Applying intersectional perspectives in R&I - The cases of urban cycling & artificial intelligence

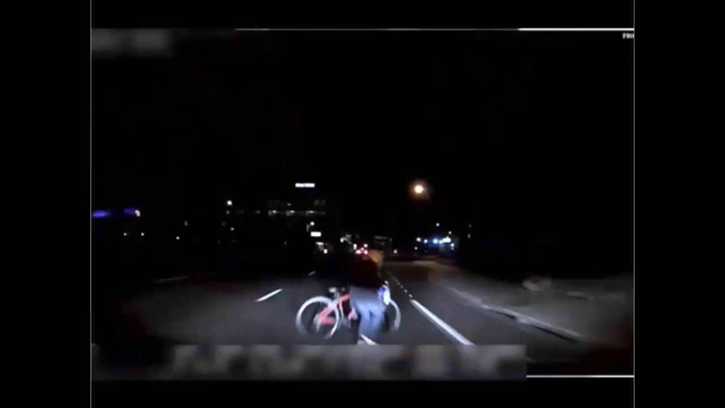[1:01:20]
Um, these dynamics also have important implications for our safety on the roads. Um, so companies like Uber are testing out self-driving vehicles, um, across several locations in the U.S. And in 2018, one of these cars hit and killed a pedestrian. Now, as you can see from this image, the pedestrian was wheeling a bicycle across the road. Um, self-driving cars rely on computer vision software to look for things like lines on the road and street signs.